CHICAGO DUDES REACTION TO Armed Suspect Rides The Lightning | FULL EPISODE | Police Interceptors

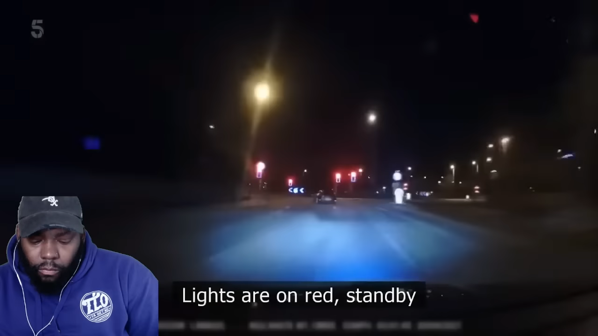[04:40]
Lights are on red, stand by. Straight through red.
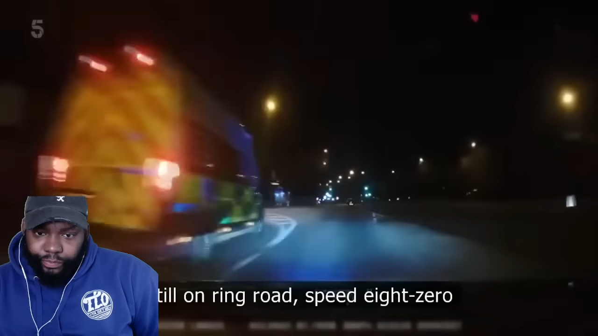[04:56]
light just fell out. It's come from that house, it's come out there at speed.
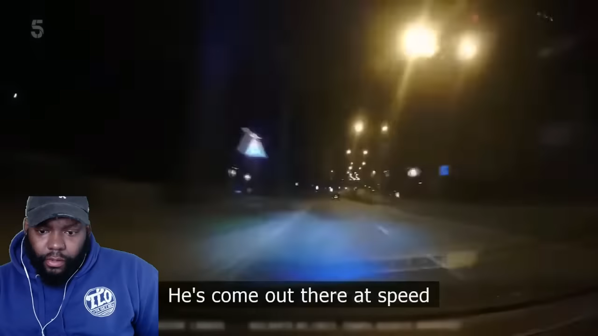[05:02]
The ambulance might as well follow. They think the man could be armed with a knife, so the interceptors need to be prepared should they confront him.
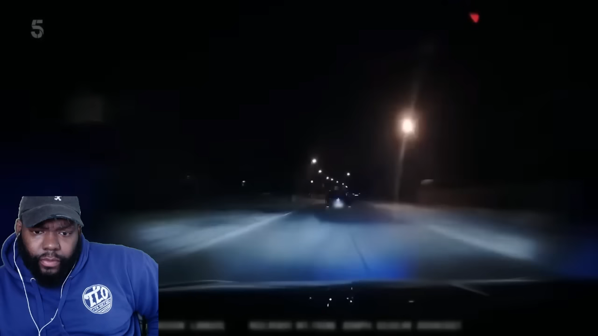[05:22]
Radford Bridge Road is a dead end. Hey, we've got a car going up Beachdale. It's a dead end in the alleyway at the bottom. Yep, we're there, we're heading out. Better slow down. Jim and Dan are closing in from the other side. But it looks like this potentially armed suspect is preparing for a decamp. Mark moves to block him in, but he's off down an underpass, heading straight for Jim and Dan at the other end. He's not even fast.
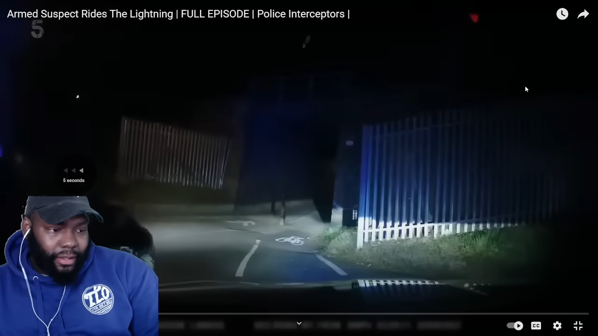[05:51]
He got out this mud running like Humpty Dumpty. Like, what's this? But he's off down an underpass, heading straight for... Then he got on sandals? Like, you was not prepared for your night. Jim and Dan at the other end.
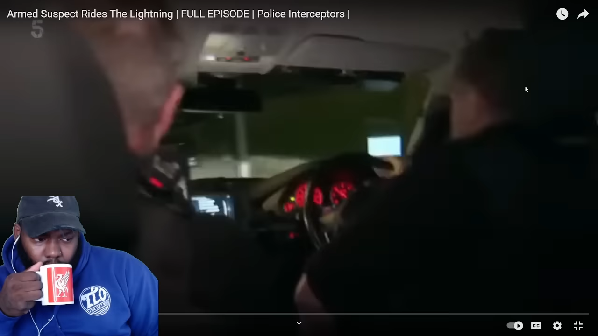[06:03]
We're at that underpass.
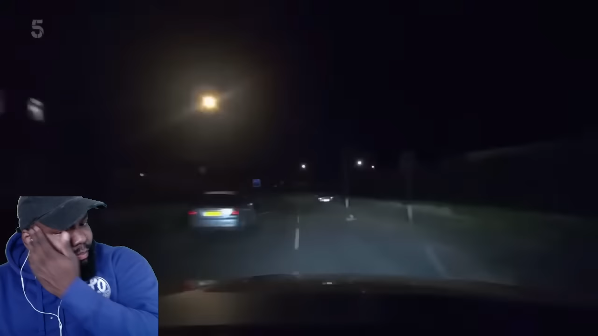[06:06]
They spot the suspect approaching fast. There he is. And the knife is in his hand.
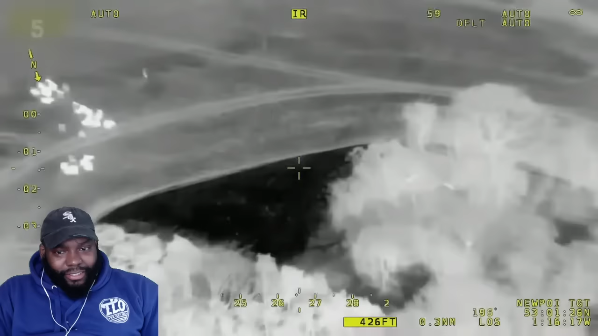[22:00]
So where dogs go in, follow them.
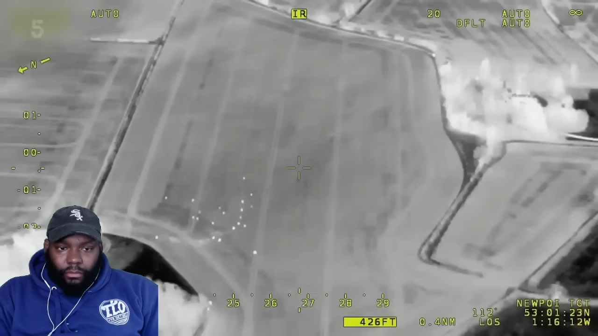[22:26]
The plan seems to be working. The bikes are herded towards the stingers.